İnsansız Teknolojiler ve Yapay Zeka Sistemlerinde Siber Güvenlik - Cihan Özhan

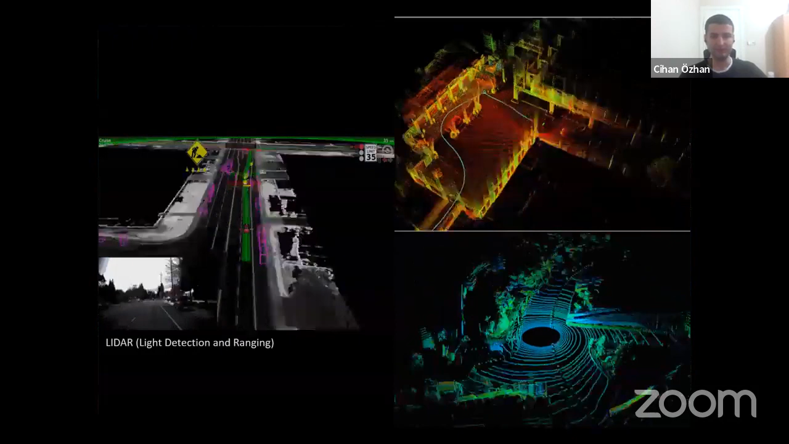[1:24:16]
Lidar ile aslında şoför böyle görmese de bir otomobil kendisi çevreyi nasıl görüyor kısmı burası. Lidar dediğimiz light detection and ranging. Bir radar var, bir de lidar var. Bunların arasındaki ayrım diyelim ki şöyle. Mesela computer vision'la mı, lidarla mı, radarla mı bir insansız otomobil geliştirilmeli gibi sorular var.
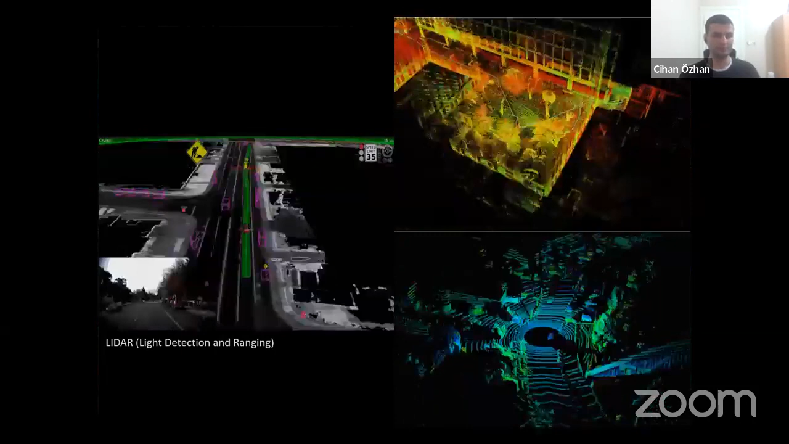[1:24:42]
bazıları mesela birazdan göstereceğim işte Tesla mesela diyor ki sadece computer vision'la
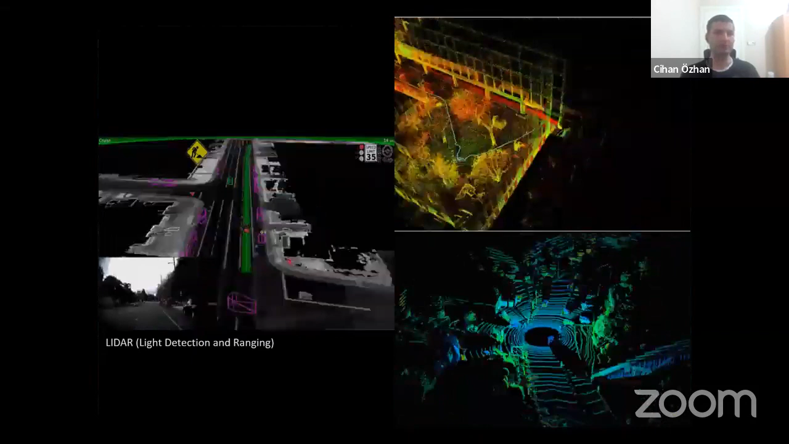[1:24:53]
yeterli diyor için aslında computer vision güçlü diyor. Aynı şekilde mesela Kama AI var. Birazdan gösteririm. Orada da biz sadece computer vision'la yapıyoruz diyor onu. Ama kimisi de LIDAR'la, radar'la da yapabiliyor. Neden sadece computer vision'la yapmak istiyorlar? Çünkü LIDAR, radar cihazları, sensörleri vesaire çok pahalı.
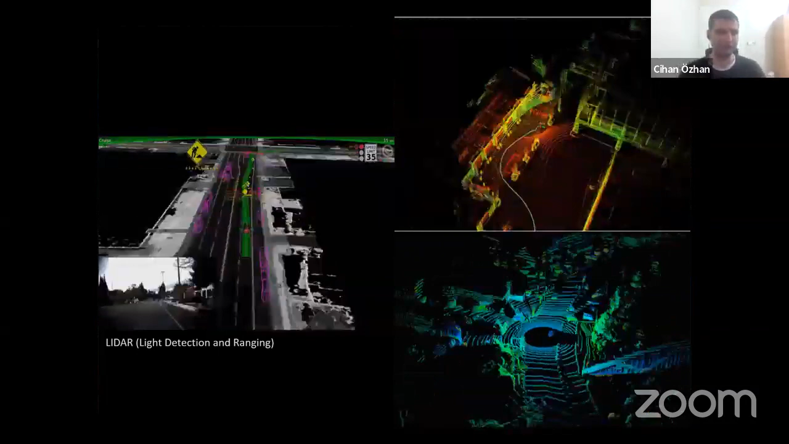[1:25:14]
Bu da maliyeti artırıyor otomobilin. Ama computer vision'da zaten otomobilde kameralar var birçok yerinde. O kameraları, kameralardan aldıkları görüntüleri işleyerek gerçek zamanlı olarak karar alabiliyor. Ama LIDAR'la, radar'la şöyle diyeyim, diyelim hava kötüyken çevreni görebilmeni sağlayan bir teknoloji gibi düşünebiliriz.
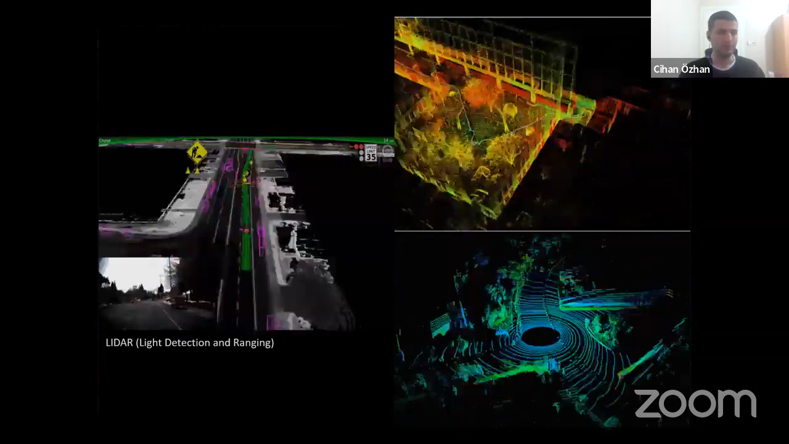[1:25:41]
Birisi hava kötüyken, kapalıyken, işte bulutluyken, karanlıkta vesaire faydalı olabiliyor. Ama onların
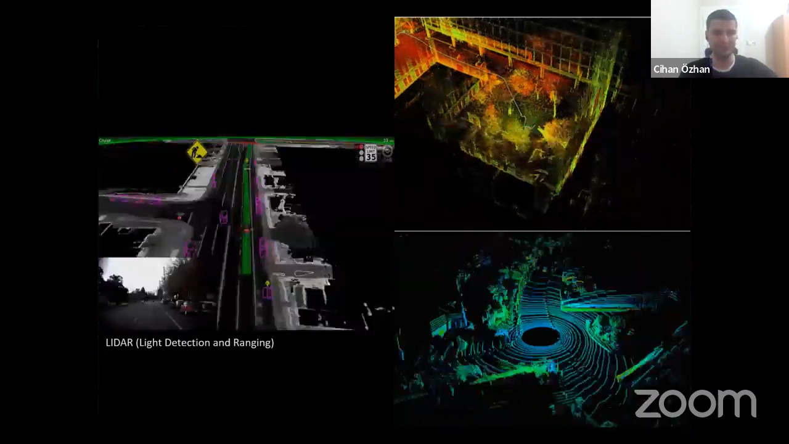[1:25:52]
gerektiği yerlerde computer vision'ın bazı eksikleri vardı. Onlar da çözüldükçe artık LIDAR'la radara gerek kalmayabiliyor. İşin gerçeği. Peki nasıl geliştirebilirim?